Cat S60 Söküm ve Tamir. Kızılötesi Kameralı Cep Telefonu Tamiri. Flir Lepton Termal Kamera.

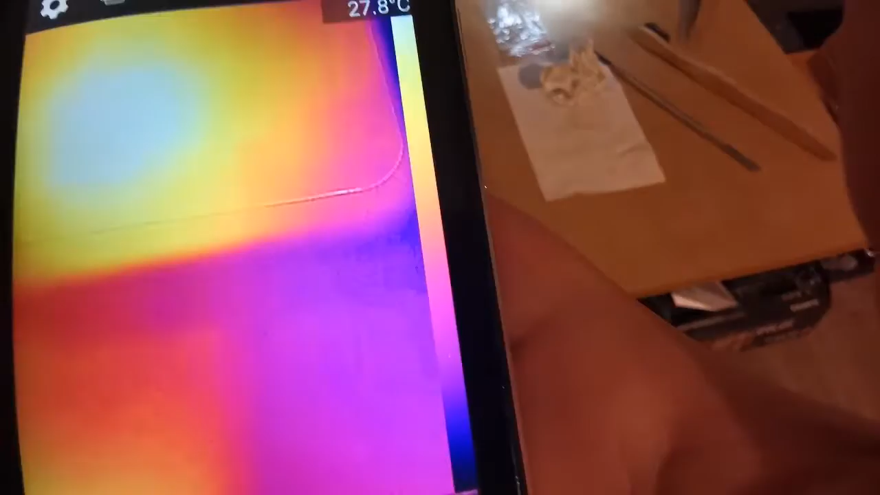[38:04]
Nereye bakıyorum? Ha şu an mesela. Şuraya parmaklarımı koyuyorum. Aynen. Tahtada olunca ısı yayılmayacaktır. Daha kolay bir şekilde görürüz oradan. Mesela şimdi masaya parmakları koydum böyle.
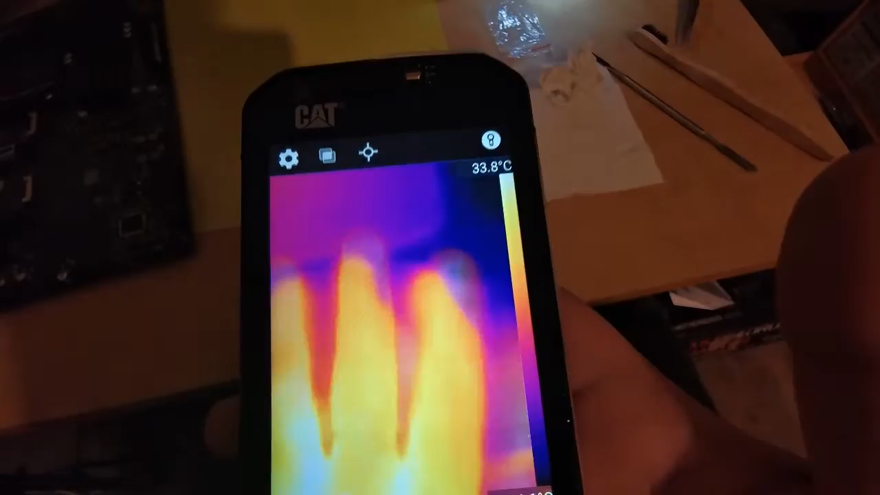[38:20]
Kaldırdım yerler. Gördünüz mü? Çok ilginç ya. Şöyle biraz daha uzaklaşalım.
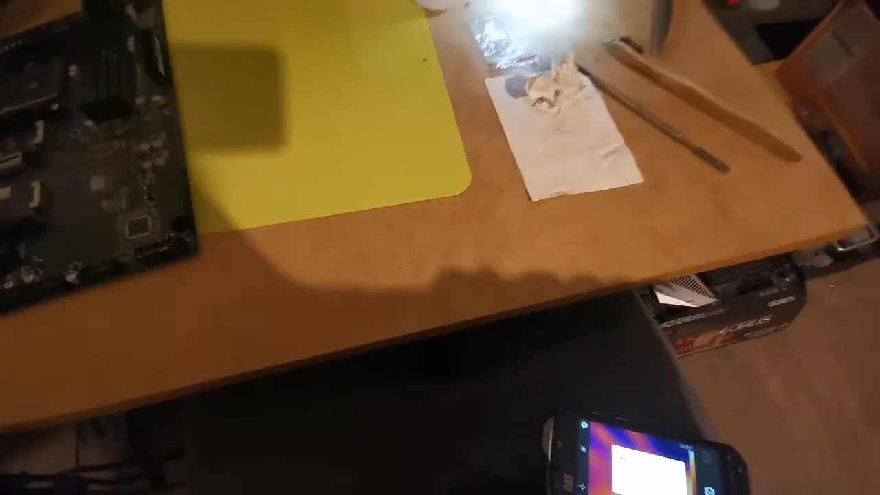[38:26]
Daha iyi anlaşılsın. Şimdi orada sizin ısı görmenizin tabii ki mümkünatı yok.
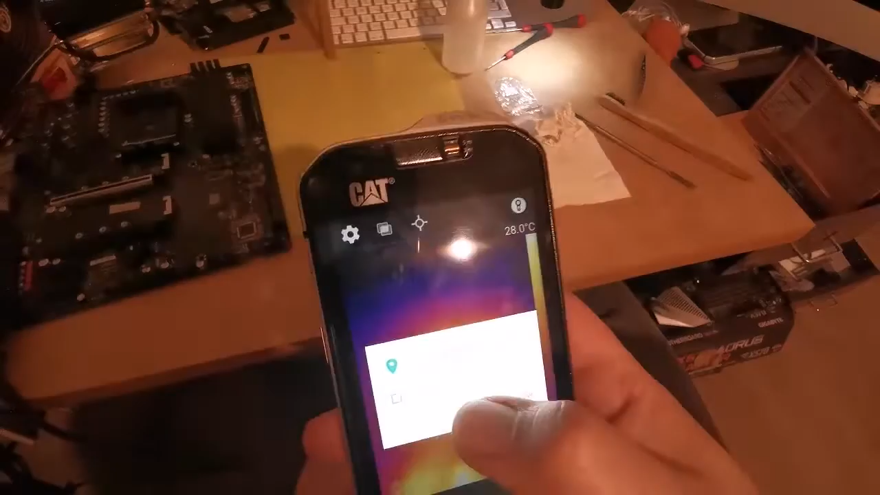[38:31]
Ama benim bakın parmaklarımın izi halen orada duruyor.
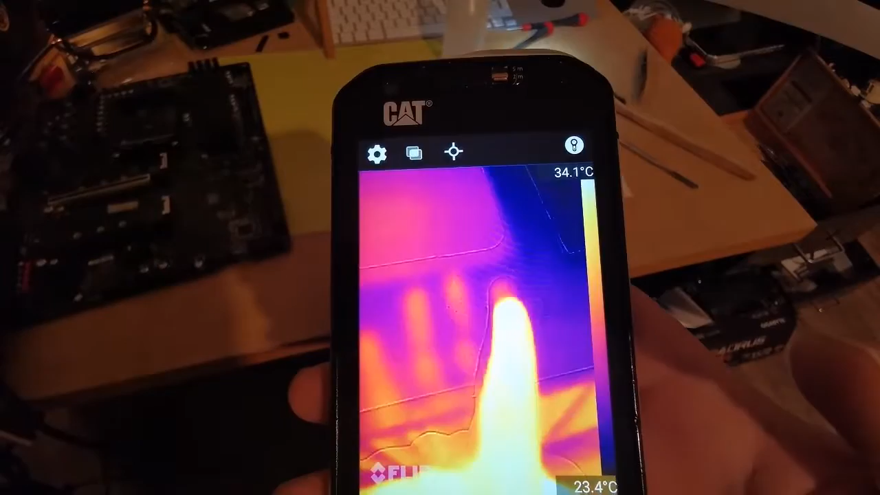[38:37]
On screen: scale top 34.1°C, scale bottom 23.4°C
Orada halen bir ısı var çevredekine göre. Ama tabii ki elle anlaşılacak hiçbir şey yok.
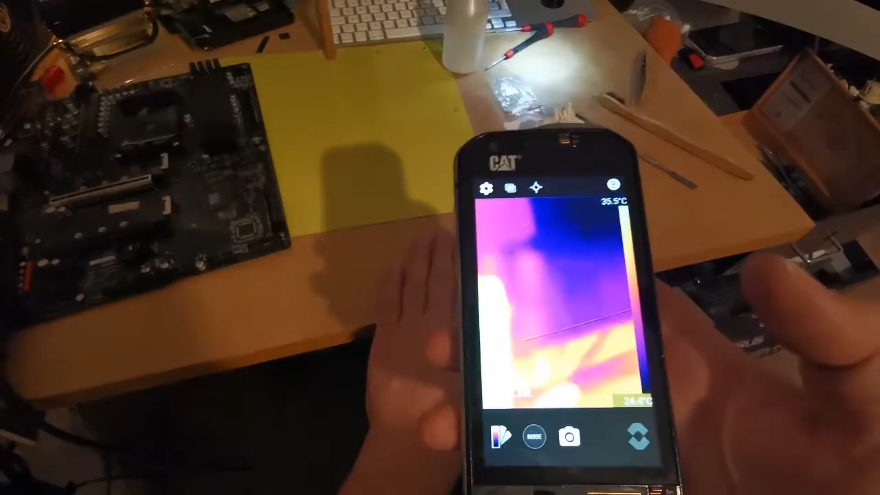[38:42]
On screen: scale top 35.5°C
Aynı şekilde burada da. Mesela devre üzerinde. Devreye gelelim. Tamir edeceğimiz devreye.
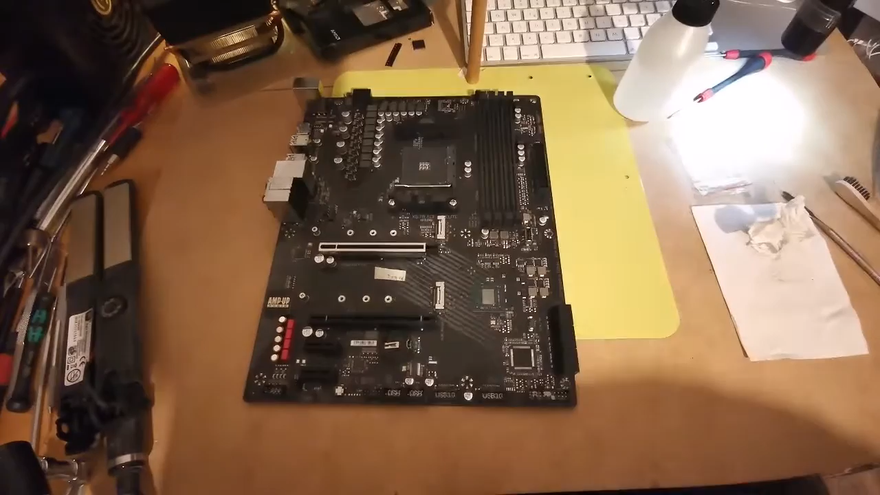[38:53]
Geldik mesela bunun üzerinde kısa devre arayacağız. Şimdi. Devrenin üzerine geldik.
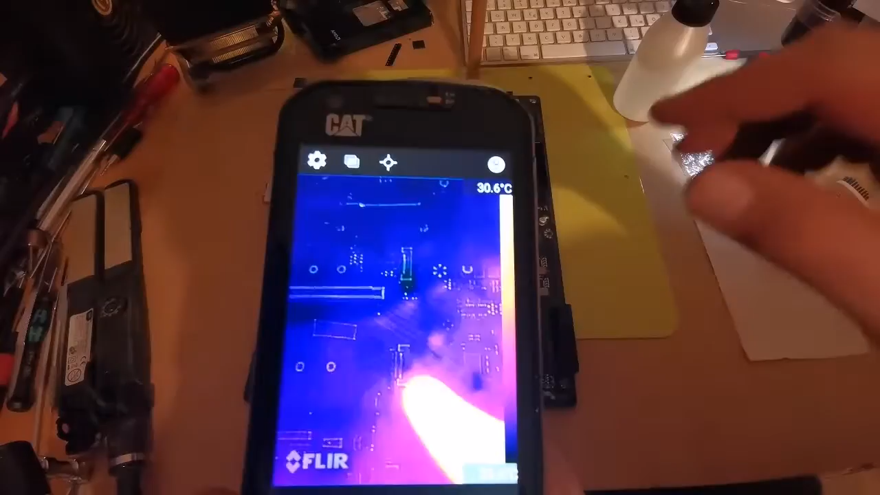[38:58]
Ha mesela bak şimdi şu an şurada bazı parçaları seçebiliyorsunuz ya. Mesela o fotoğraf kamerasının oluşturduğu görüntü.
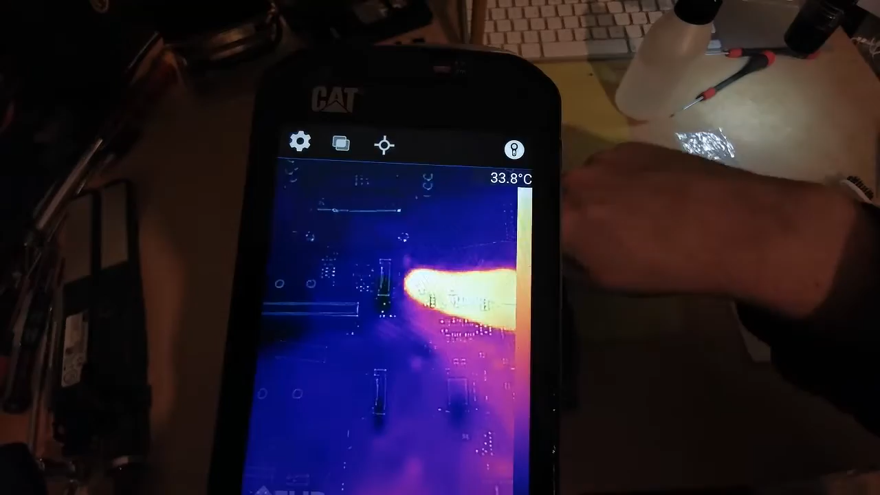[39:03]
Termal kamera bu kadar keskin bir görüntü oluşturmuyor. Mesela bak.
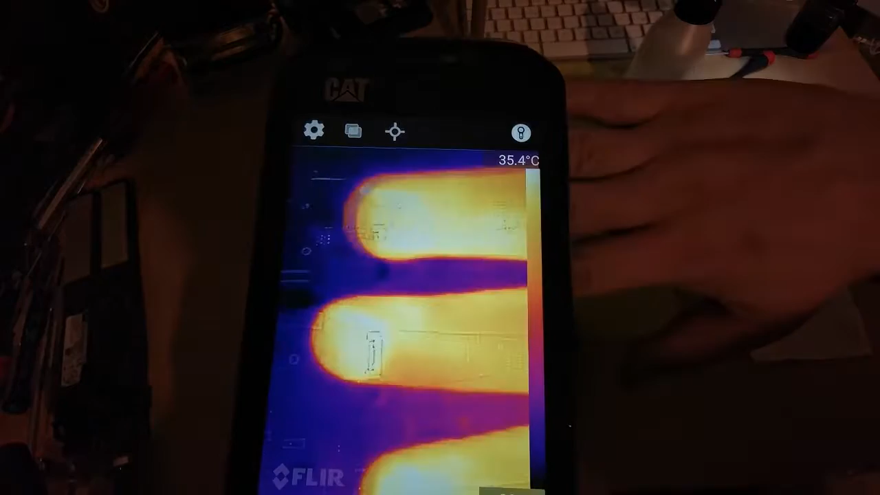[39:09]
Şöyle dikkatli bakarsanız termal kameranın oluşturduğu görüntü aşağıda.
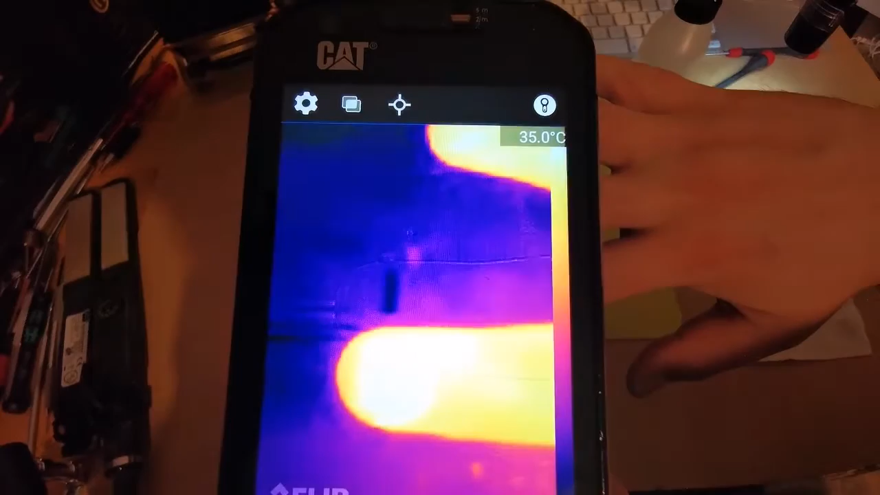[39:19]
Gerçek fotoğraf kamerasının oluşturduğu görüntü de hafif silik bir şekilde, koyu bir şekilde onun üstünde. Bak parmak, iki tane parmak görüyorsunuz aslında şu an bak.
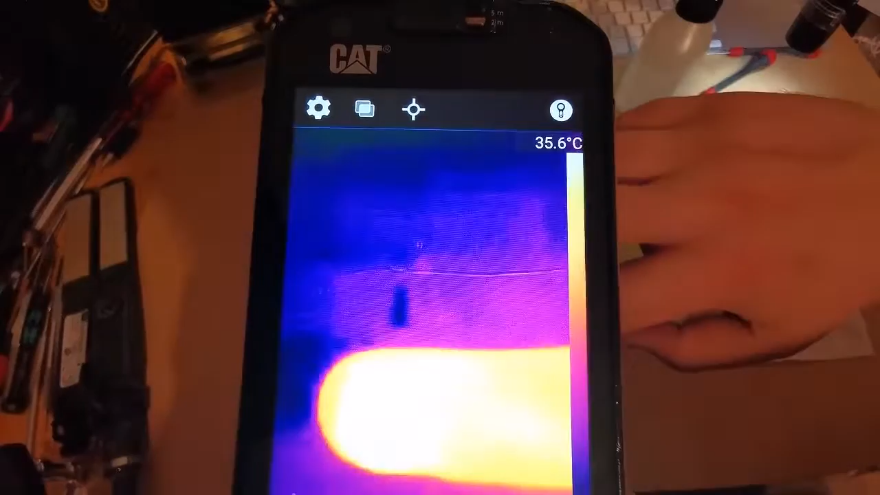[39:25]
Sıkıntı orada. Hatta onları şey yapabiliyorsunuz.
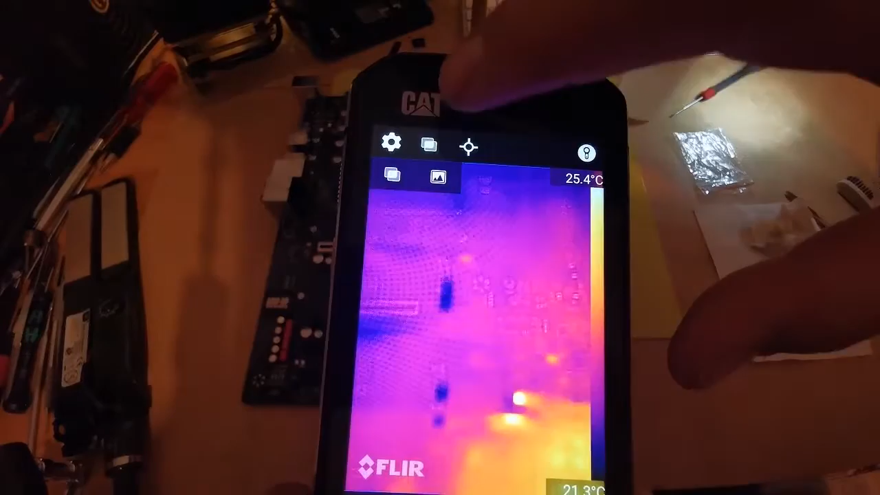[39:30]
On screen: scale top 25.4°C, scale bottom 21.3°C
Şu şekilde sadece normal kameraya geçebiliyorsunuz. Odaklamıyor da ya.
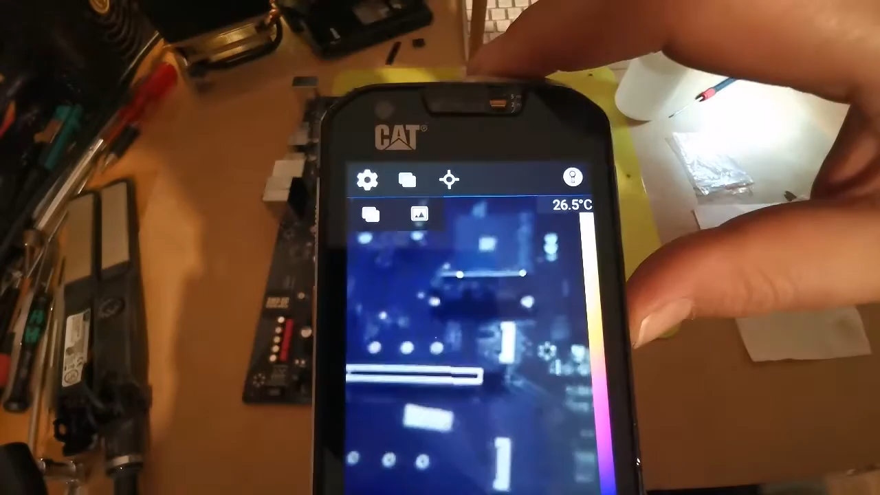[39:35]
Ne kadar kötü odaklamıyor. Hadi bir dakika benim kamera odaklamıyor galiba.
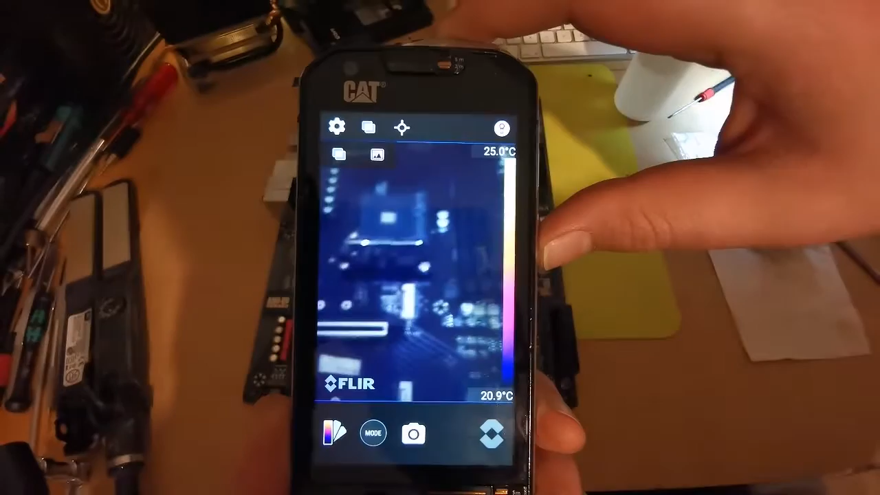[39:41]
On screen: scale top 25.0°C, scale bottom 20.9°C
Neyse. Şimdi termal kameraya da geçelim.
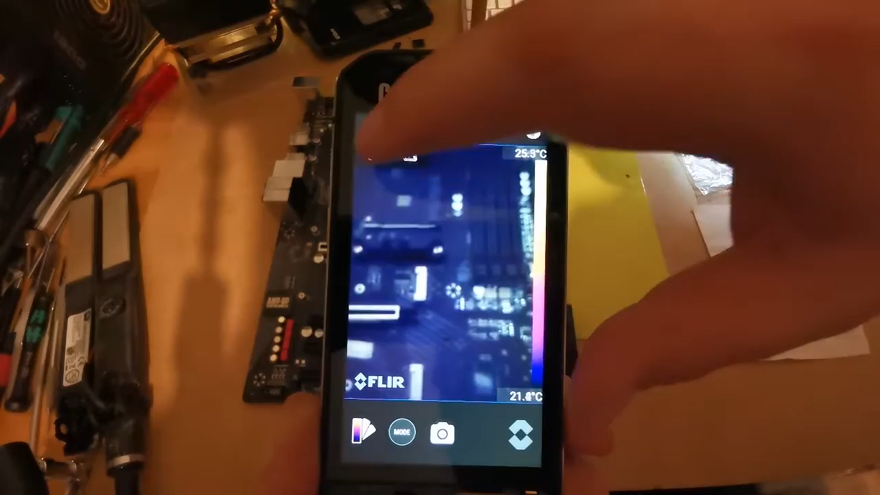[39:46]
Şimdi misal devre üzerinde kısa devre arıyoruz diyelim.
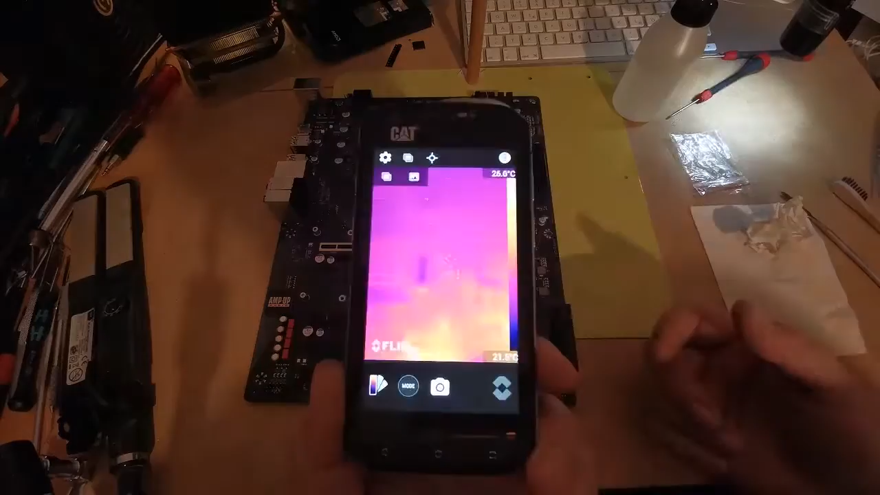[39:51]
Nereye odaklanmış bu? Şöyle şurada bir yerlere gidelim. Bunu kitleyebiliyor muyduk? Kitleyemiyoruz da. Mesela şurada bir parça var. Nerede? Bak. Orada ışık yansıyor. Işık yansıdığı için orası şey gözüküyor. Nasıl yapalım onu? Yani işte ışık yansıması
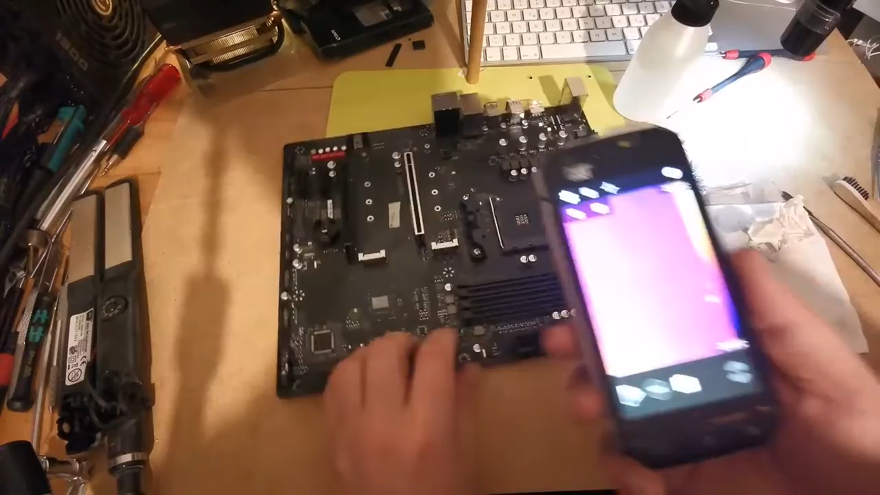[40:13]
sanki orada ısınmış bir parça var gibi gösteriyor bize ama halbuki alakası yok. Işık yansıyor sadece.
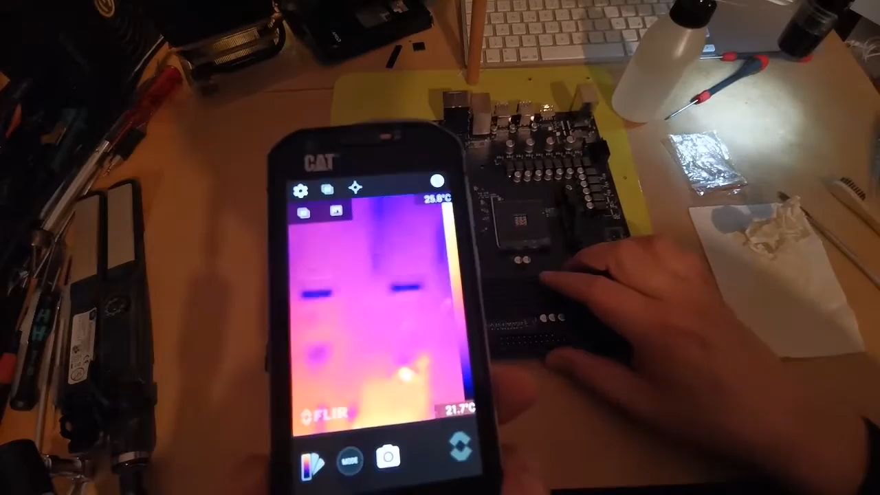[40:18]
On screen: scale bottom 21.7°C
Şimdi mesela şurada parçalar var bak. Şurada iki tane parça var ya. Şimdi onların üzerine elimi koyacağım.